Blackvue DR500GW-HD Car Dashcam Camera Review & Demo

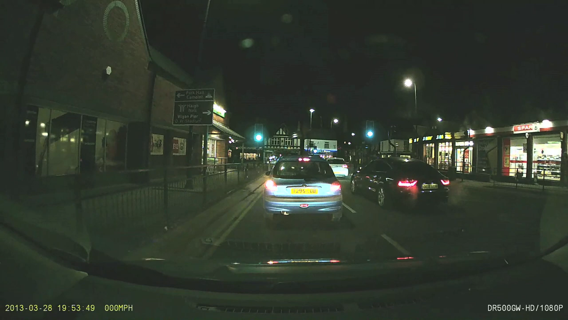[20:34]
One of the settings I've changed you can see the bottom left the miles per hour. But another one I did I knocked the brightness up once to see if that improved things.
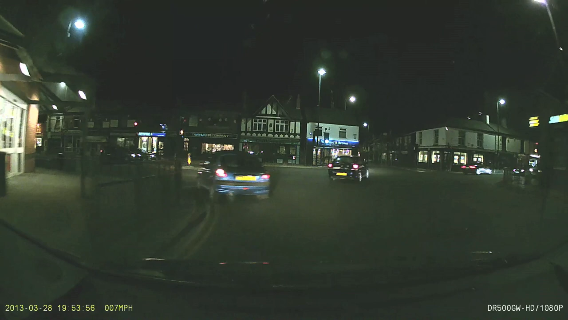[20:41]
You know with the dark issue that I was having. But actually at night time it's not improving things. It's making it look a little bit sort of yellowy and misty. What I did is I went home. Changed the setting back to zero. And this is what I got instead. So I'm going around the same junction now. And it actually looks better with the setting at zero. So not increasing the brightness. Just letting the camera do what it wants to. As you can see the night footage is brilliant. You can see everything that you need to.
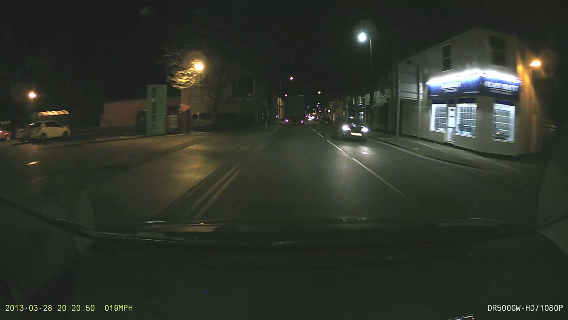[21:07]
It's nice and clear. All the colors are there. And you can make out all the detail you need. Now again I'm going down this rather dark lane here.
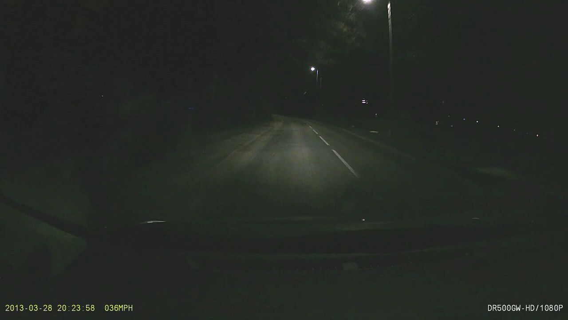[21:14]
Which sometimes comes out completely black on some lesser cameras on this one. It's doing a good job.
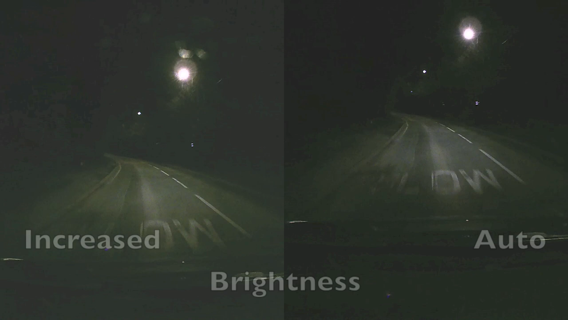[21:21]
Now I'll show you what it looks like with the increased brightness on the left there from the previous journey. As you can see it just makes it rather misty. You can't see any more information. So just leave the brightness on auto at night. That's something I've learned from that anyway. Now let's go out in the day again.